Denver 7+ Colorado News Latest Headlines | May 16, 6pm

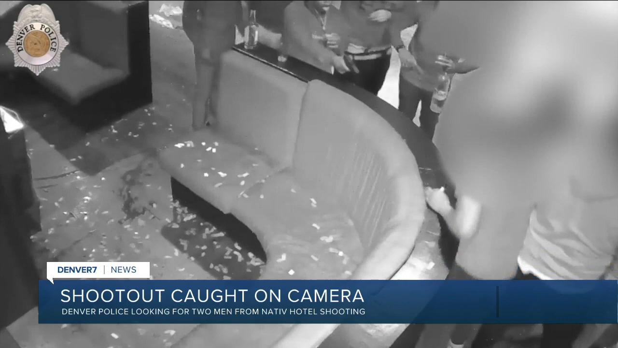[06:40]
It shows an argument escalated into a shooting at the Native Hotel near 16th and Wazee in downtown Denver. This was May 8th.
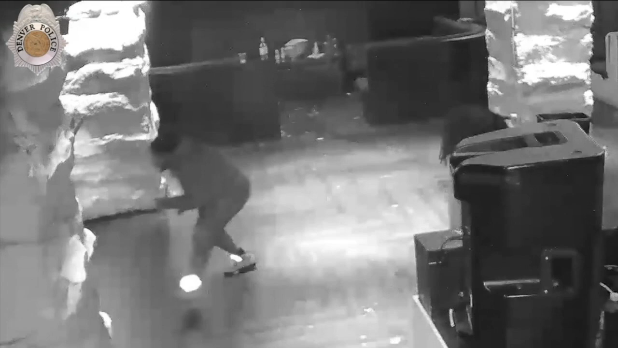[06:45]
Two people were taken to the hospital with serious injuries. So police have released two photos of the suspects.